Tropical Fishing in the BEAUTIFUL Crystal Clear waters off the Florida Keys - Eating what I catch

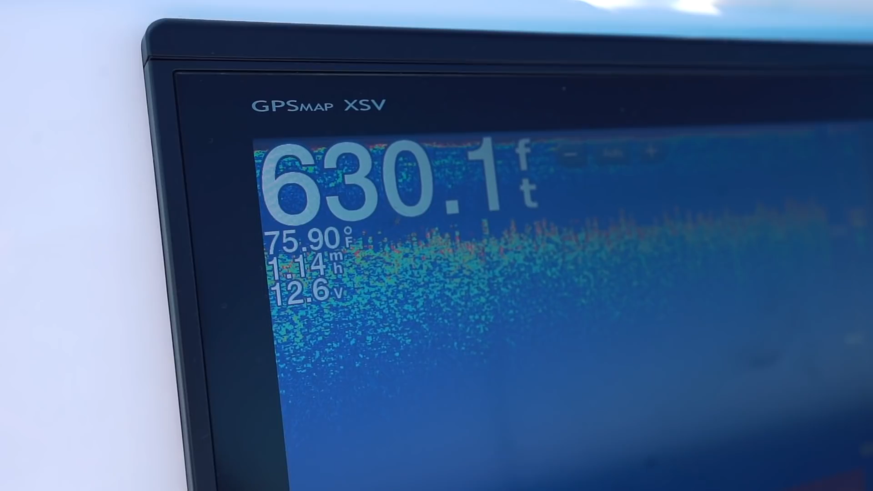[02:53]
On screen: depth 630.1 ft, water 75.90°F
It's insane that fish even live at those depths. But one thing I can tell you is if you can get them up off the bottom, they are some of the best tasting fish.
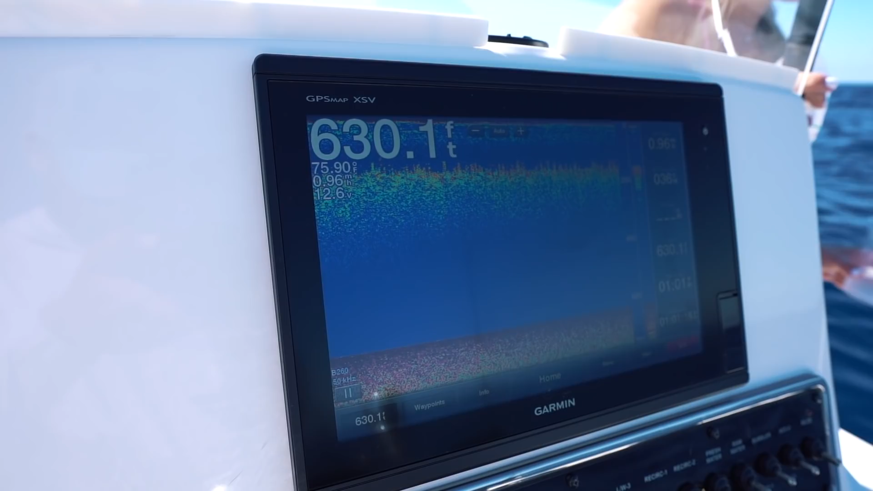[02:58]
On screen: depth 630.1 ft
But in order to do that, we're gonna be using an electric reel.